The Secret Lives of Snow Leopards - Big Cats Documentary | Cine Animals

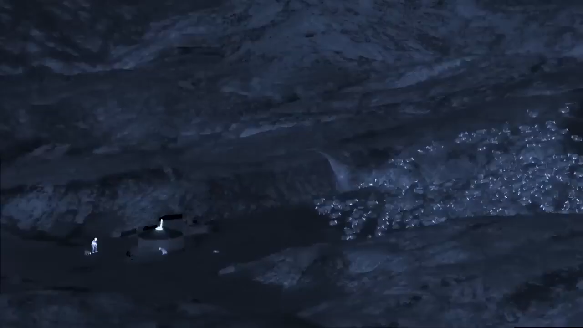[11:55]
To help us, we have a thermal camera.
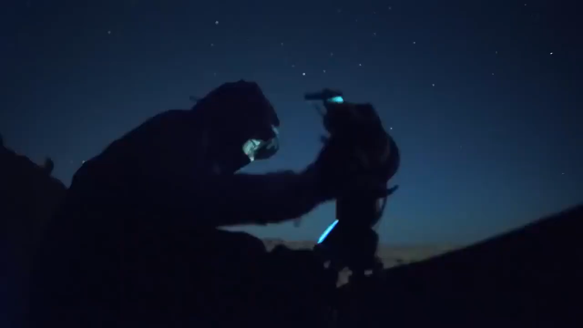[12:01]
Even at minus 20, it gives a clear view of everything.
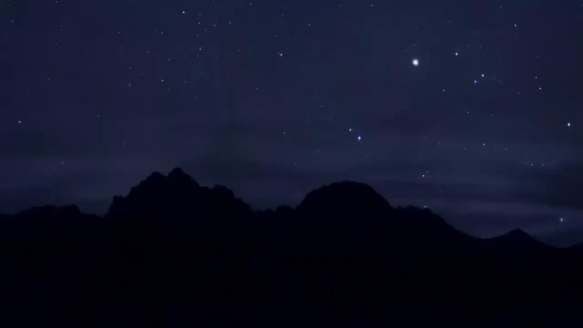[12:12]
The super-sensitive Starlight camera reveals a sky with no trace of distant city lights.
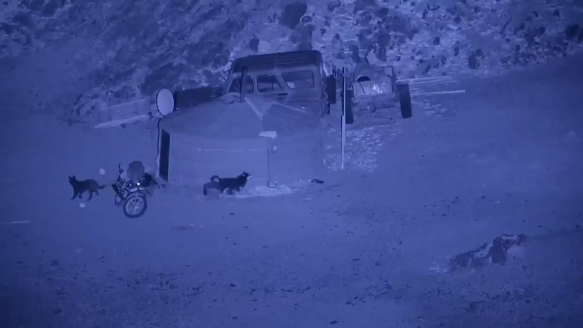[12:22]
And we can use infrared light, which only the camera can see. It's invisible to the animals. But we don't need special equipment to hear dogs barking.
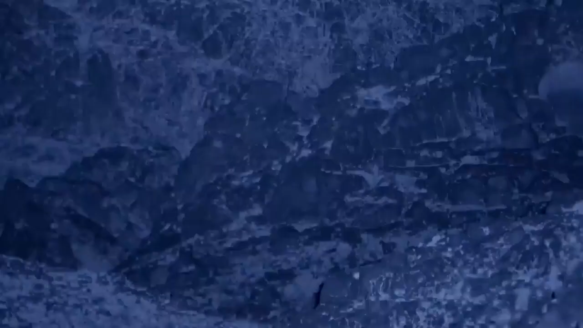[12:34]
And soon, there's a glint of eyeshine. It's a fox, another follower of the snow leopard.
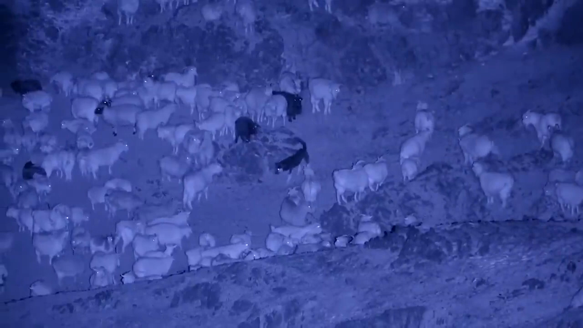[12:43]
One of the dogs checks the herd.
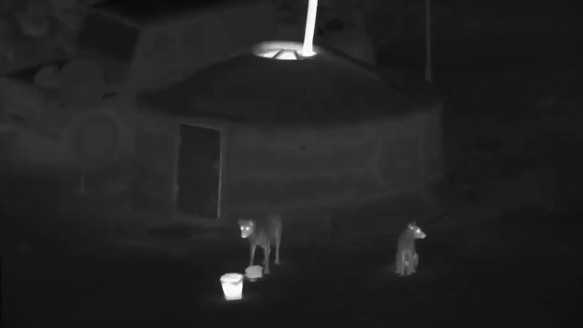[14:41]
Perhaps it knows the dogs can't see it.
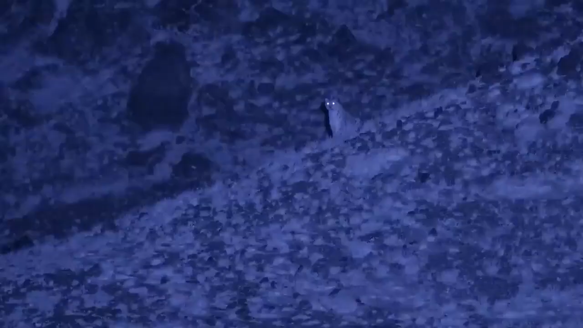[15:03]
much closer now. Is it trying to get to the dead goat?
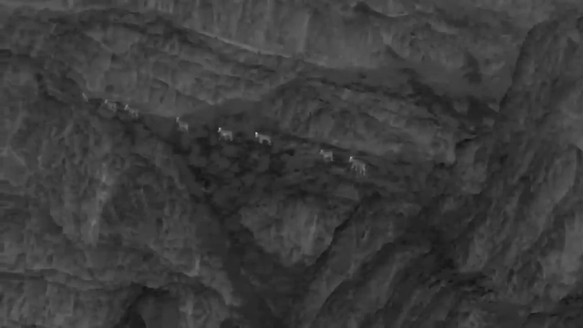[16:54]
These appear to be heading for a sheer cliff.
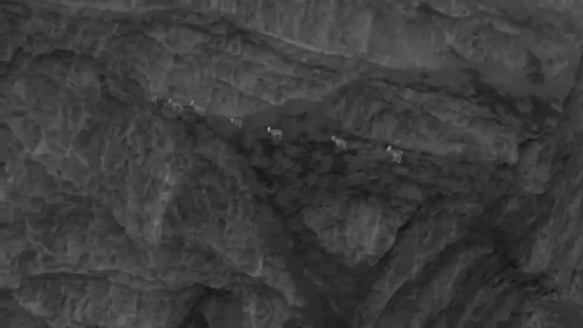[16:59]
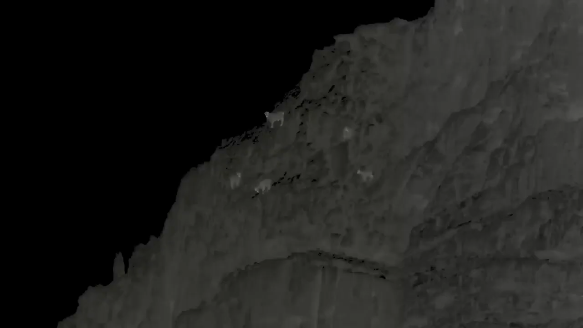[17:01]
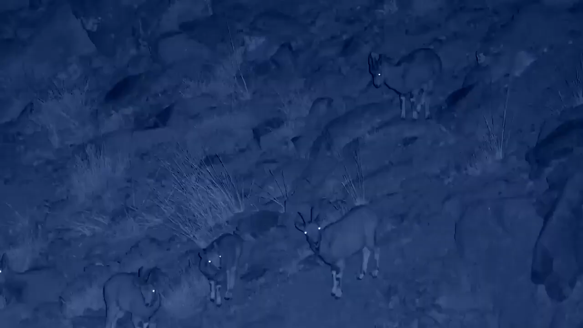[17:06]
And there, they sit down and stay quiet.